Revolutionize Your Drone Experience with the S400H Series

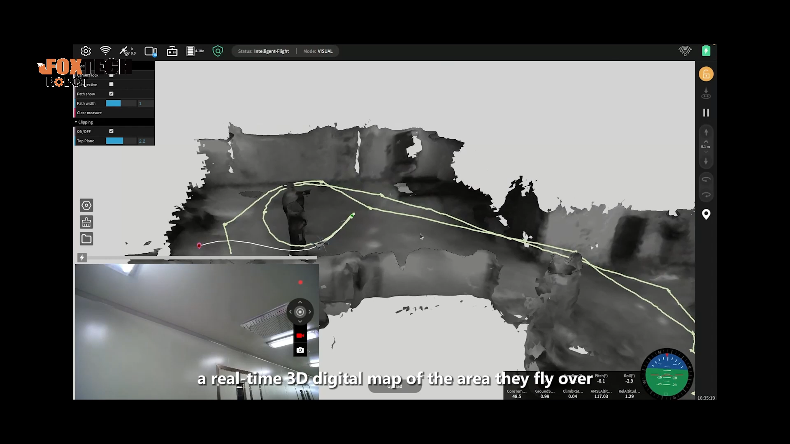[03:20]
The S-400 series drone can construct a real-time 3D digital map of the area they fly over, and simultaneously transmit back the camera footage in real-time. It also displays the digital flight path.
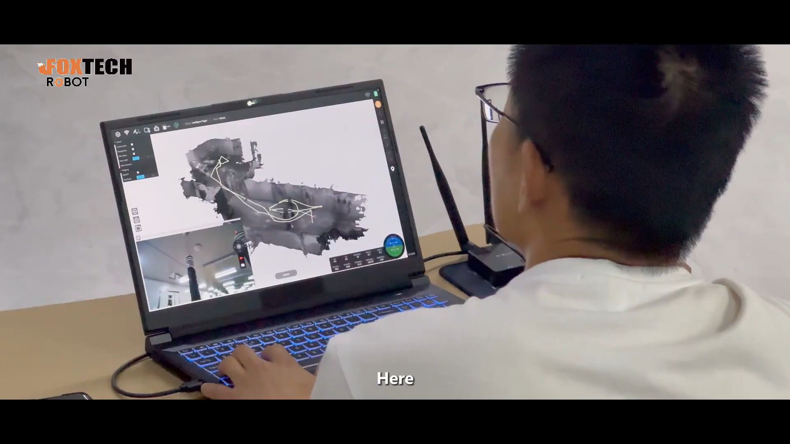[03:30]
Here, you can see the high-definition camera footage transmitted back in real-time by the drone, and you can export the constructed 3D models in PLY format.
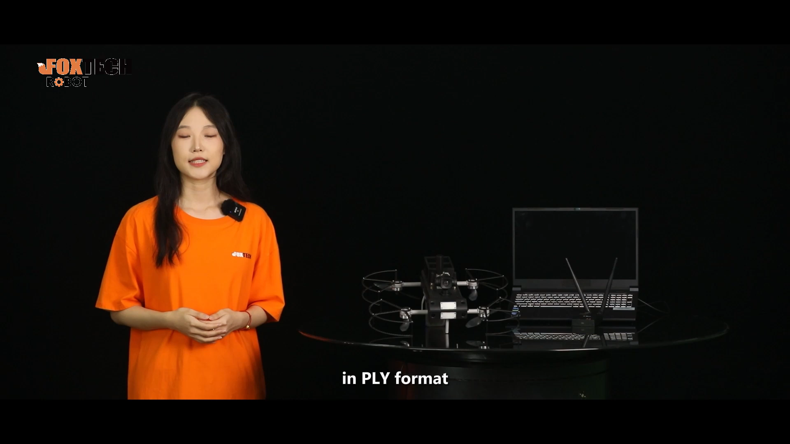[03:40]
Additionally, you can plan and preview flight routes on the 3D map, and directly control the map directions in a recording from here.
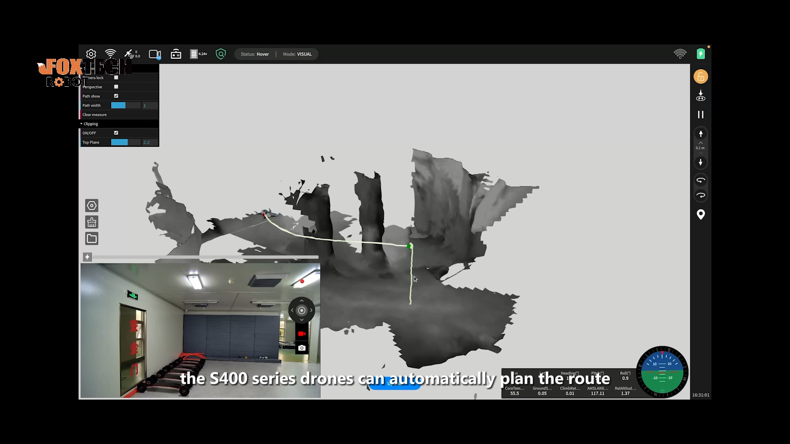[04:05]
The simplified vehicle operation system significantly reduces the complexity of operations.
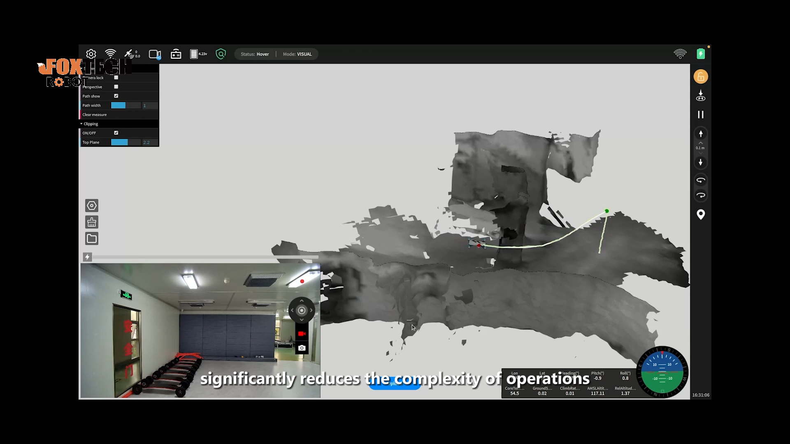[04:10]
Finally, let me introduce the application scenarios of this drone.